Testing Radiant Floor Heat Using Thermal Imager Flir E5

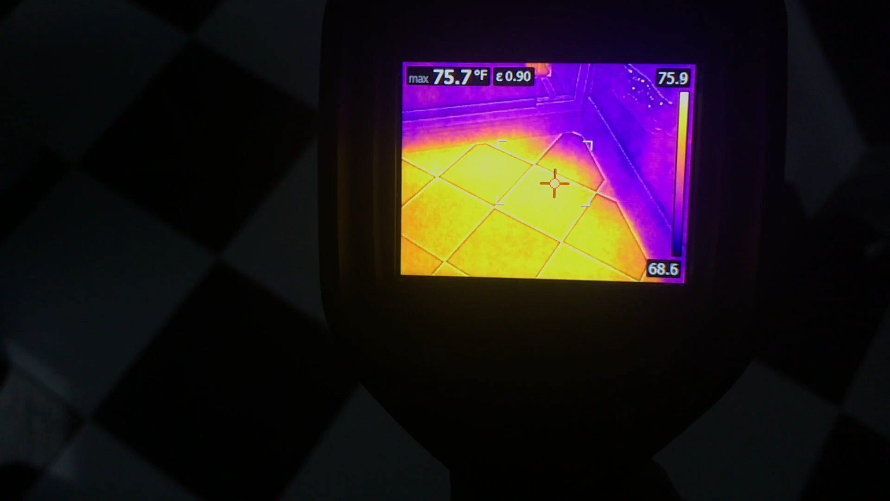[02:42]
On screen: max 75.7°F
As you can see, it's like I'm doing it on an average.
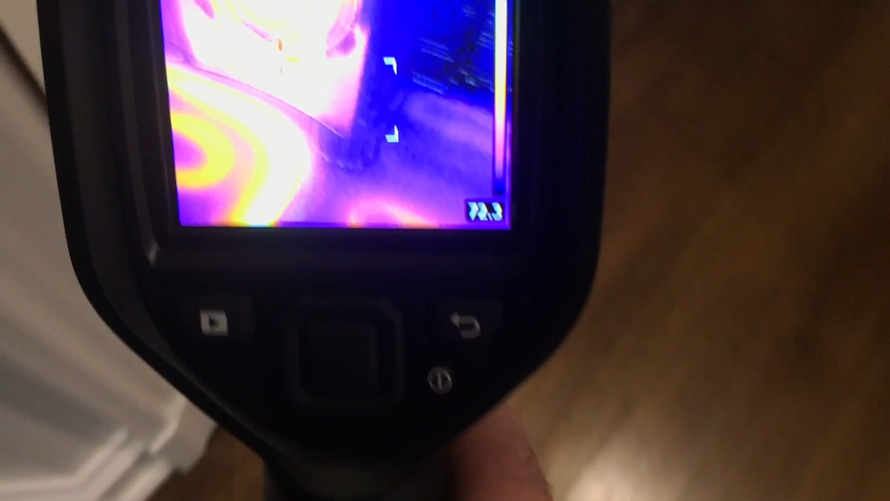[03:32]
You never know what's happening. Heat doesn't even have to be radiating out yet.
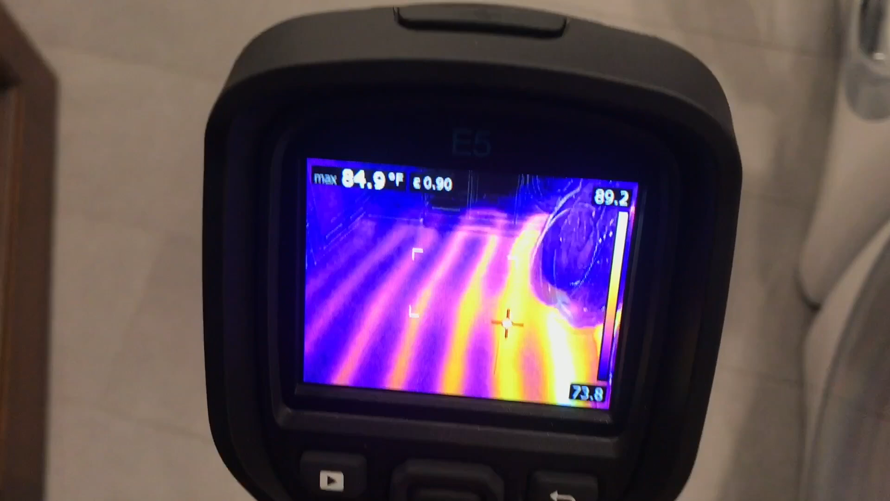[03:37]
On screen: max 84.9°F
It's just starting to heat and you can see those pipes getting hot.